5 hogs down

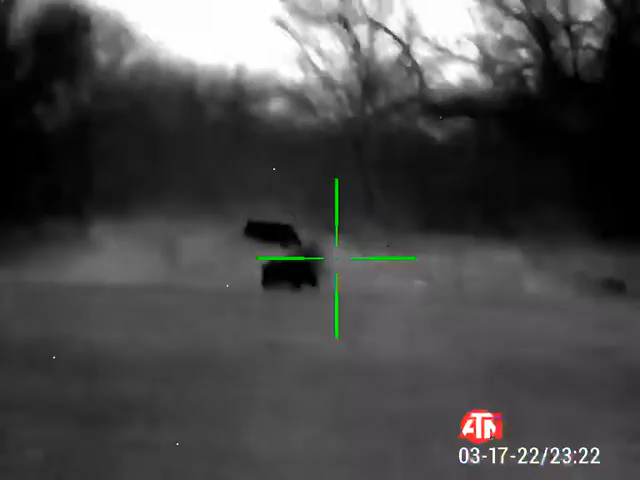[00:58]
I see you, I see you.
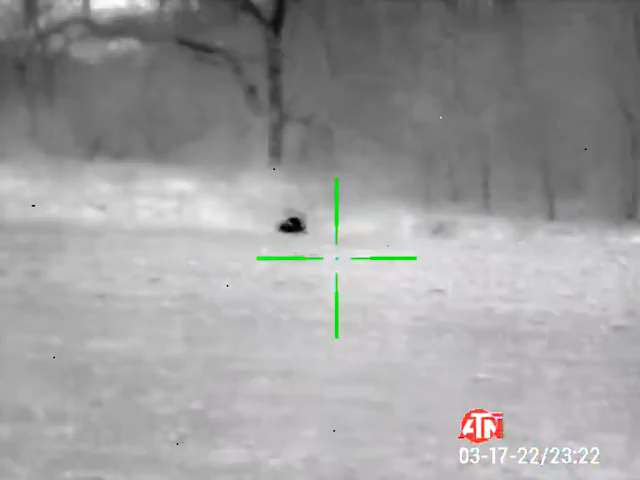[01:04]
I got one down right here. One down right there. Possibly two more down in the trees.